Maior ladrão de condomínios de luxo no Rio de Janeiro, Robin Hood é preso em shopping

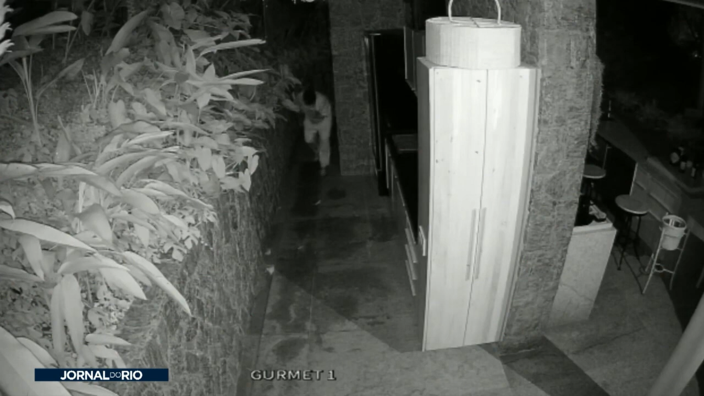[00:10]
A câmera de segurança mostra o bandido invadindo um condomínio em São Conrado, na zona sul do Rio.
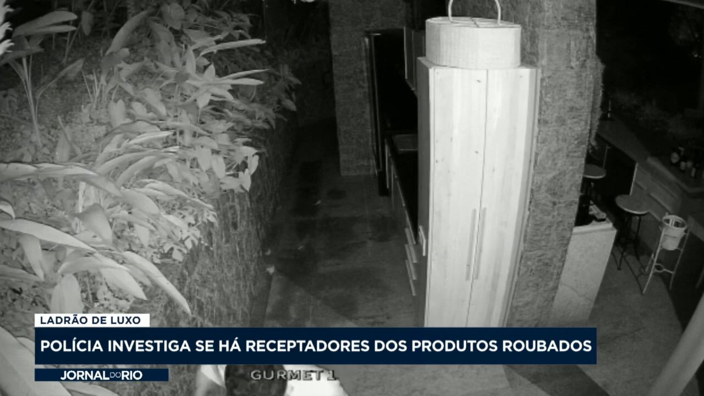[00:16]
João Paulo Ferreira Barbosa é apontado como o maior ladrão de residências da cidade.